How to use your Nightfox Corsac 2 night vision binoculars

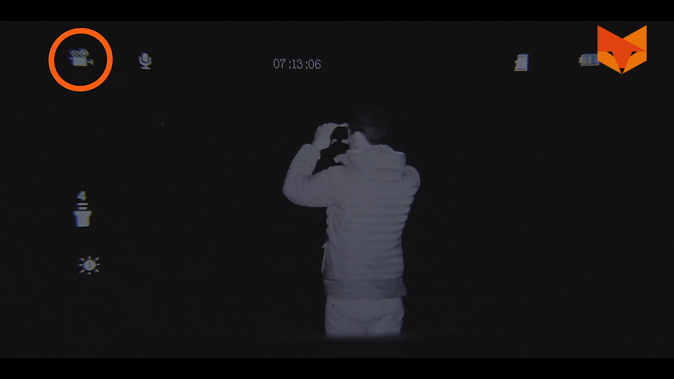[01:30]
The Corsac is in movie mode by default. Short press the record button to record footage. This icon will appear at the top of the screen when you are recording. The length of the video is shown here.
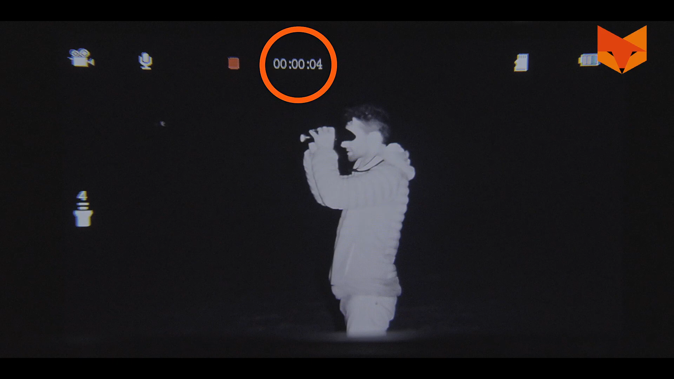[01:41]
Short press again to stop recording.
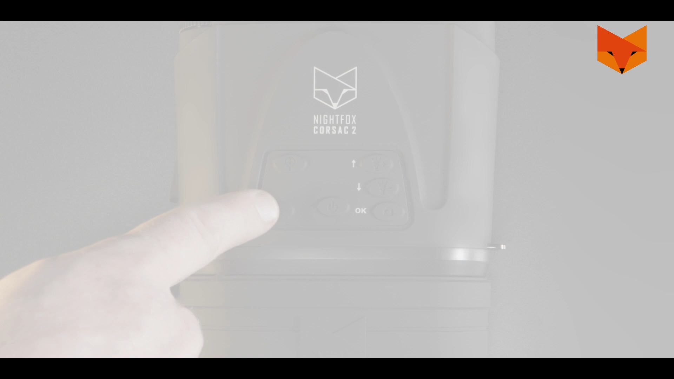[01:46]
Press the mode button once to access photo mode. This icon indicates that you are in photo mode.
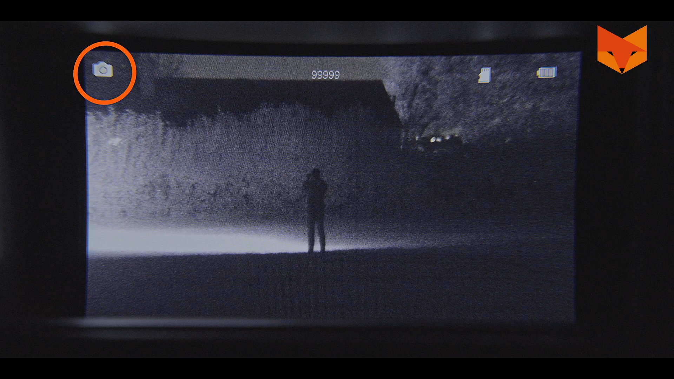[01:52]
Here you can see how many photos the card can store. Press the OK button to take a photo.
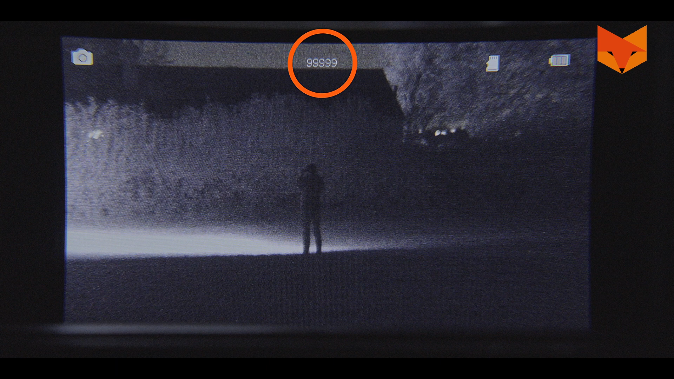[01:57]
Access playback mode to view footage or photos by pressing the mode button again.
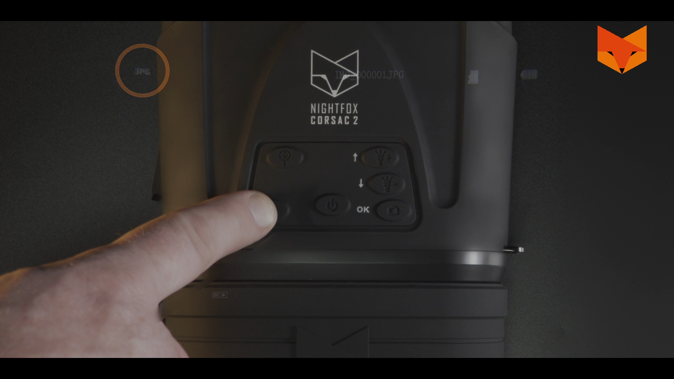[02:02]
JPEGs are photos and mob files are videos.
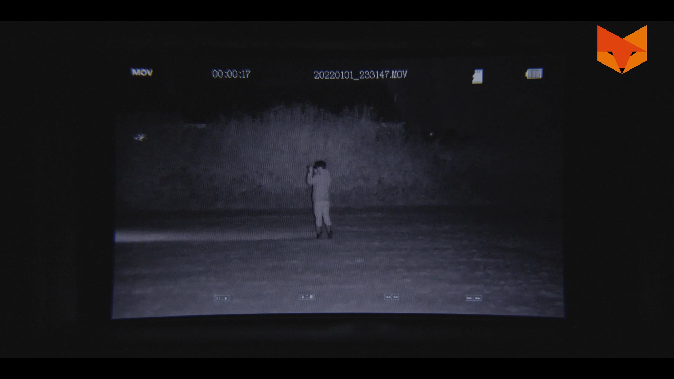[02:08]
Use the up and down buttons to scroll through your videos. Press OK to play footage.
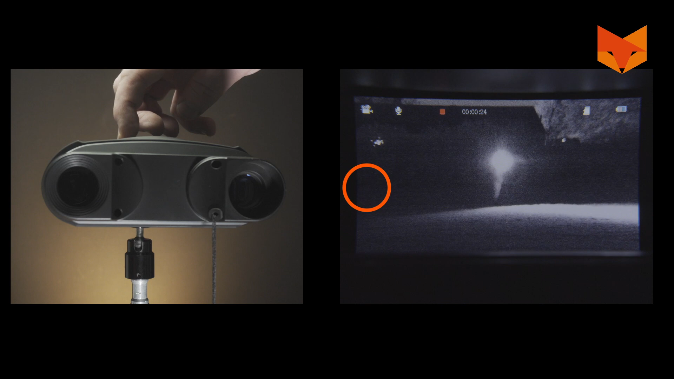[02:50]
To scroll through the seven levels of IR use the up and down buttons.
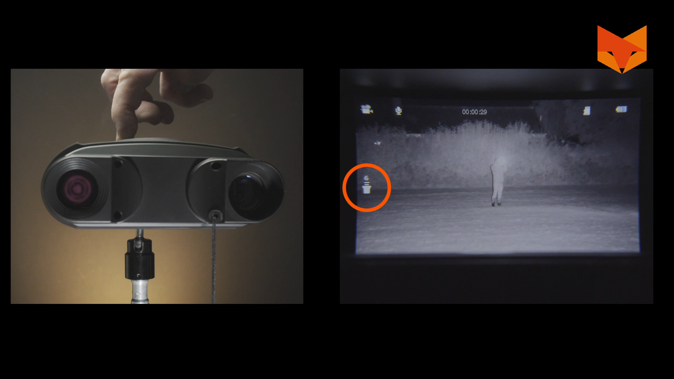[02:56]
Press the zoom button to activate the three times digital zoom.
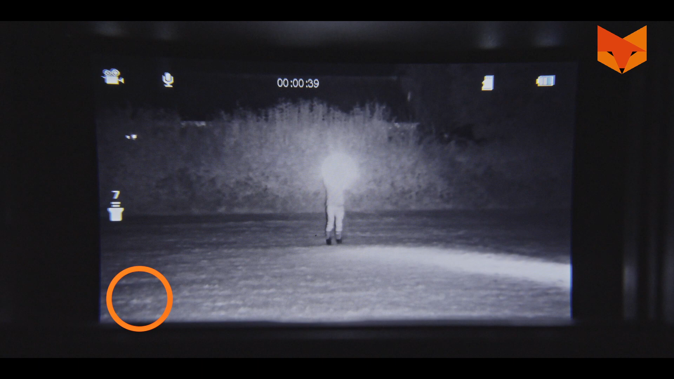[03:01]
You can focus the image by turning the wheel on the front.